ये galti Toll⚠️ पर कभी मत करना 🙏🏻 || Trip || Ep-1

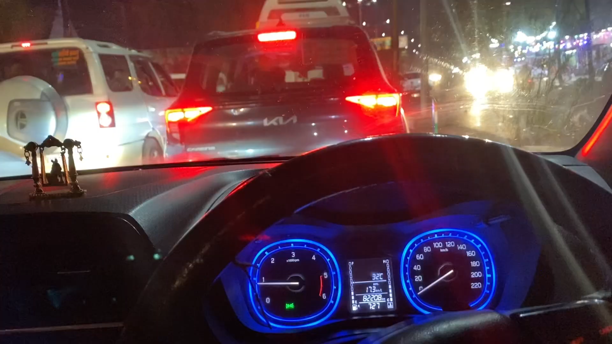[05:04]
मैं ट्रैफिक से परेशान हो चुका,
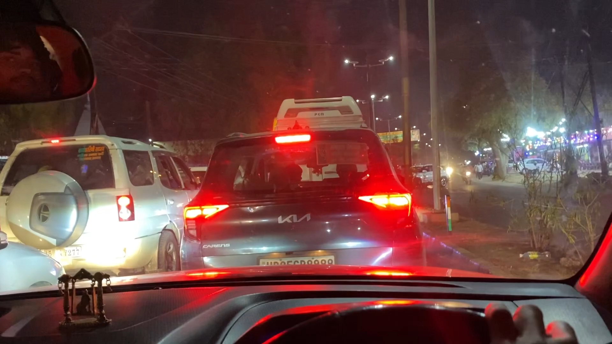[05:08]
बहुत लंबा लगा,
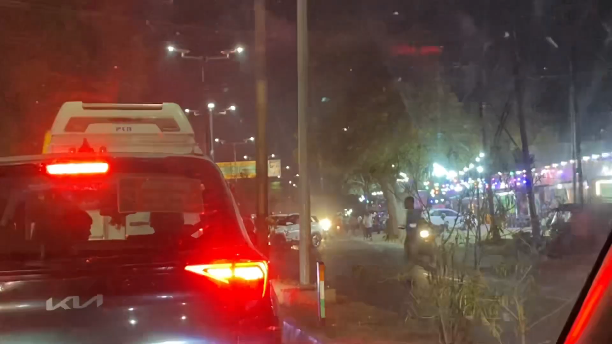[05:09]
बहुत लंबा हो गया वो, बहुत ही लंबा।